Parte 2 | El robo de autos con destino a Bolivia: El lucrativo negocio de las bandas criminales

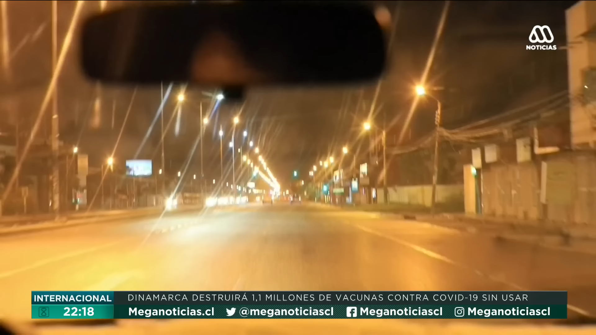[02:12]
Ya se oscurece en el barrio industrial de la ciudad de Santa Cruz de la Sierra, en Bolivia.